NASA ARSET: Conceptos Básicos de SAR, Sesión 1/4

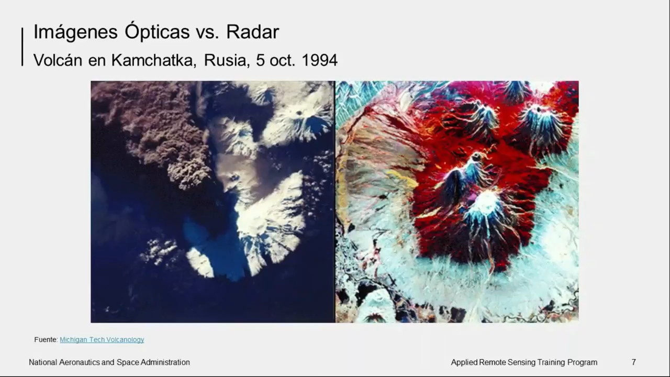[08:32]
Podemos claramente apreciar que en la imagen de radar no se ve esta nube, esta intensa nube de cenizas. En la imagen de radar, el canal rojo contiene la banda LHH, el canal verde la banda LHB y el canal azul la banda CHB.
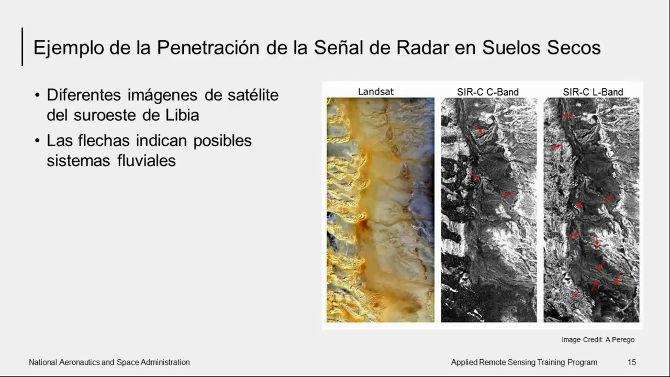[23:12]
sistemas fluviales en esta banda que en la banda C como resultado de estos estudios la terminología ríos de radar ha sido utilizada desde entonces para referirse a estos antiguos canales fluviales que están tapados por arena este es otro ejemplo de la penetración de la señal de radar en los suelos esta área es parte del Nilo en Sudán cada imagen es alrededor de 50 por 19 kilómetros la imagen de arriba es una fotografía infrarroja tomada desde el transbordador Colombia en noviembre de 1995 y la
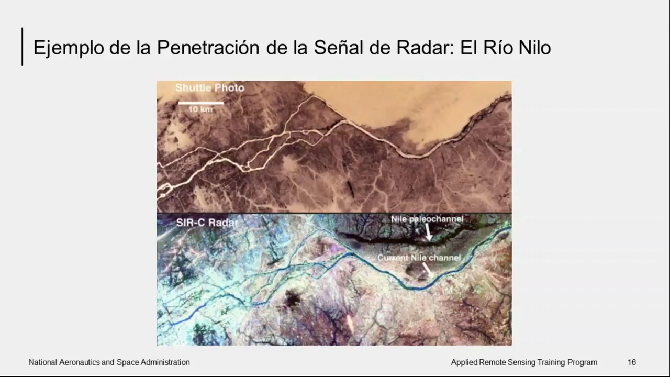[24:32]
enseña que el curso del Nilo fue forzado a correr a través de fracturas que causaron que el río se dividiera en ríos más pequeños sugiriendo que no fue hasta recientemente que el Nilo estableció este nuevo curso
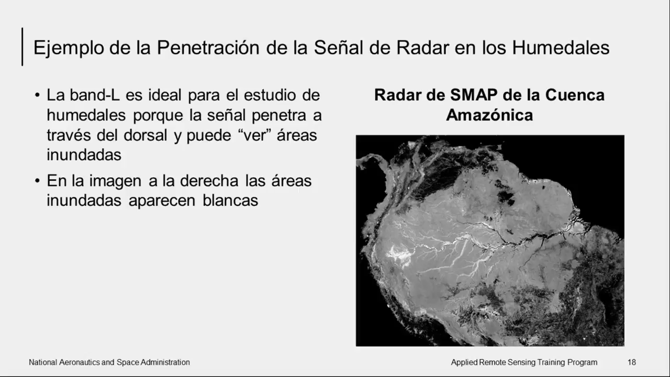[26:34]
detectar vegetación inundada en el trópico porque la señal puede penetrar en gran parte la vegetación en estas áreas vegetación con una biomasa muy alta
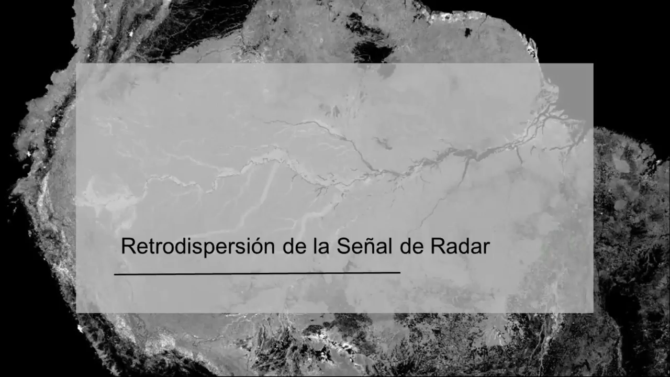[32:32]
a continuación hablaremos sobre la la retrodispersión de la señal de radar la brillantez de la superficie en imágenes de radar depende de la fracción de energía transmitida que regresa al radar después de interactuar con objetos en la superficie la magnitud o intensidad de la retrodispersión depende de cómo la energía transmitida interactúa con la superficie lo
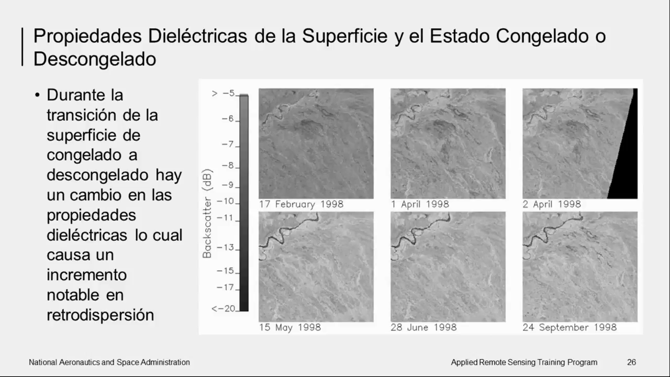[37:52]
estaba descongelado en estudios del estado congelado o descongelado de la superficie terrestre utilizando radar la constante dieléctrica es el factor principal que controla los cambios en retrodispersión hay diferentes tipos de mecanismos de retrodispersión y como regla general mientras más alta la retrodispersión más áspera es la superficie observada así que esta figura esta filmina enseña los diferentes mecanismos de interacción de la señal de radar con una superficie el primer mecanismo de retrodispersión son superficies lisas
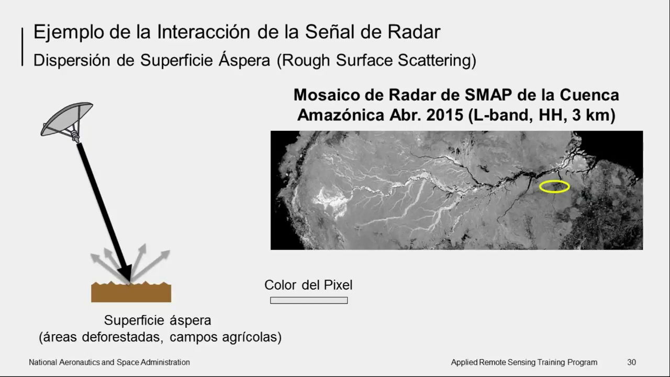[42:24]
con hierbas pero sin árboles y en general áreas que tienen vegetación baja tienen este tipo de dispersión este ejemplo es de la interacción de la señal de radar por dispersión por volumen y el círculo amarillo demuestra un área de cobertura boscosa y podemos apreciar que los
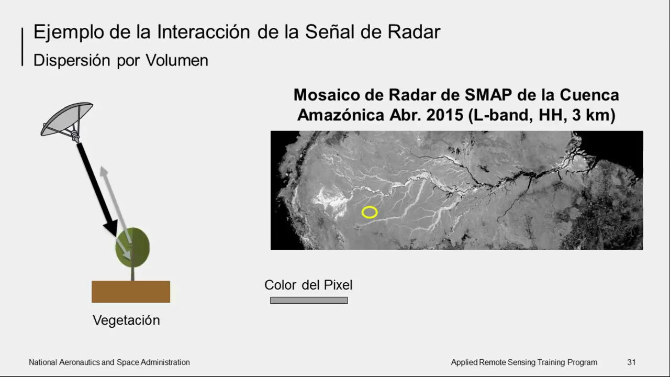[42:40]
tonos son más altos más brillantes que las áreas donde hay dispersión por superficies ásperas y finalmente en estos ejemplos este es un ejemplo de dispersión por doble rebote y el área amarilla demuestra un área muy brillante estos son bosques inundados donde hay agua sobre el suelo
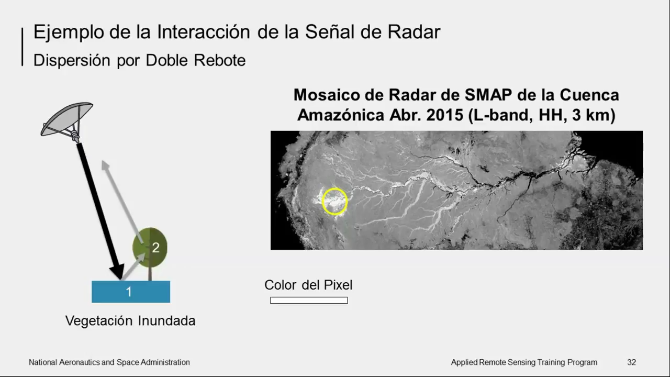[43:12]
así que podemos detectar que hay agua en estas áreas pero no podemos determinar cuánta agua hay simplemente sabemos que hay agua sobre el suelo aquí tenemos un ejemplo del uso de radar para detectar derramamientos de petróleo sobre el mar este ejemplo es una imagen de radar UAVSAR el cual está montado en un avión y opera en banda L en todas las polarizaciones esta área es parte del
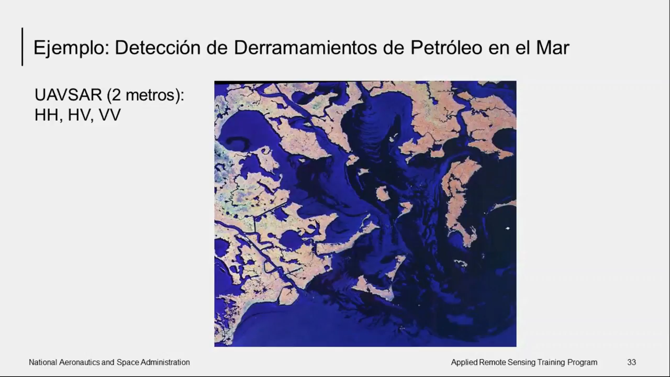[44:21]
lisa que la superficie del agua donde no hay petróleo así que podemos ver una gran diferencia entre el área donde hay petróleo sumamente oscura negra y el área simplemente mar abierto que aparecen como áreas azules este es un ejemplo de la utilización de imágenes de radar